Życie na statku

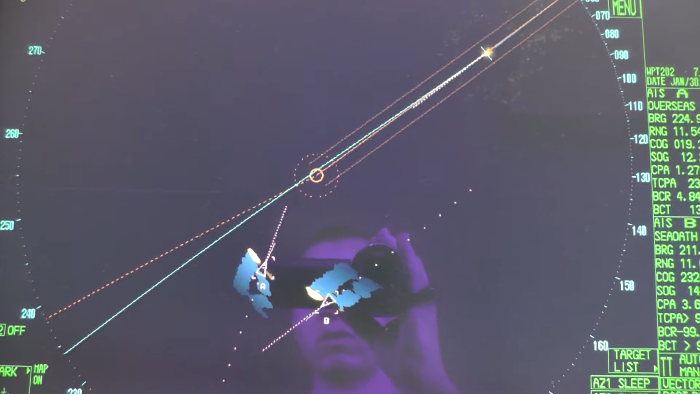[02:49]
Mamy statek z lewej burty, który za chwilę przejdzie nam przed dziobem.
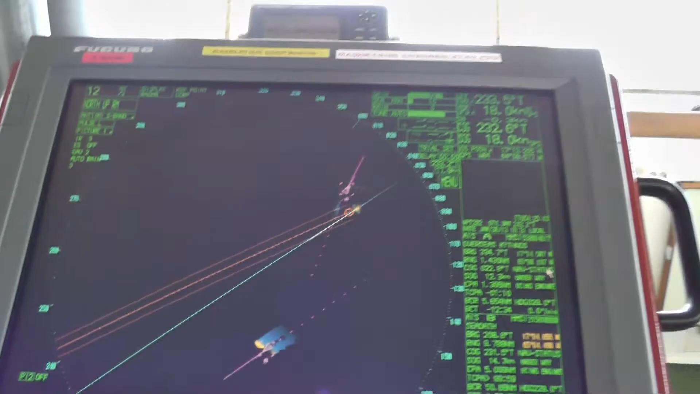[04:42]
już możemy sobie kręcić Widzimy I więc zostało do zwrotu
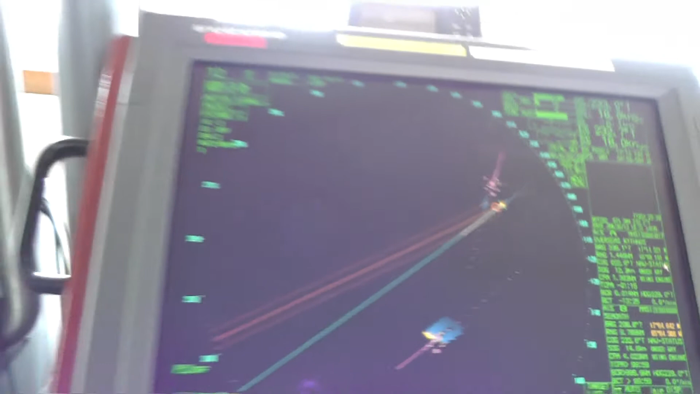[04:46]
Tutaj mamy autopilot No i kręcimy Idziemy,
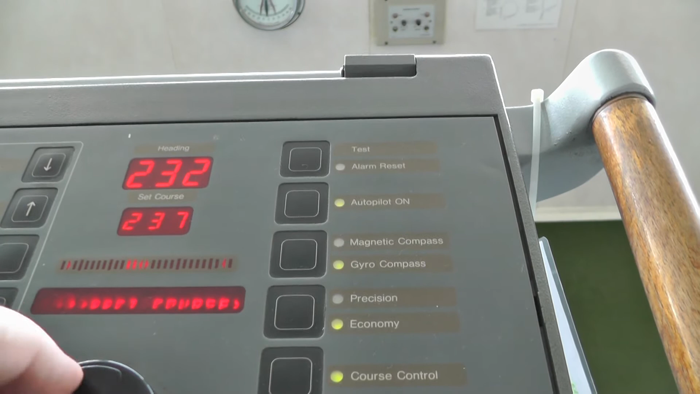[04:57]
zadajemy kurs No, tak 5 stopni Żeby statek nam się za bardzo nie rozbujał W fali nie ma Troszkę,
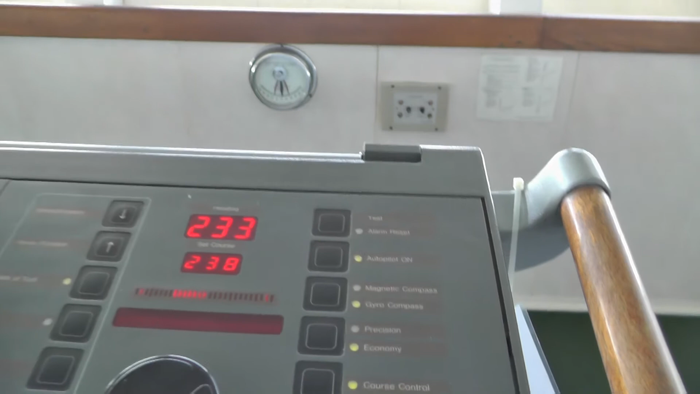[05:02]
właśnie fala jest z rufy Jak troszkę nas buja na boki
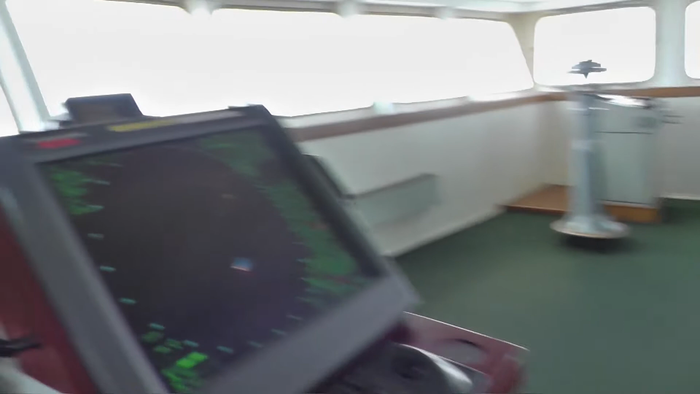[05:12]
Widzimy Może tak, że nie widać, jak ten statek kręci tutaj
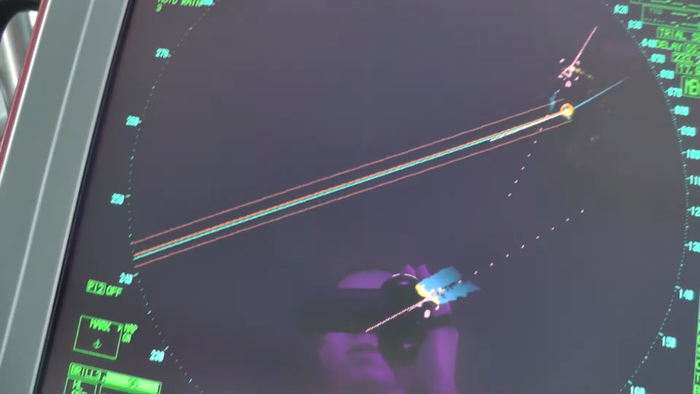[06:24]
Widzimy, że jesteśmy pięknie na kresce I teraz Prosta droga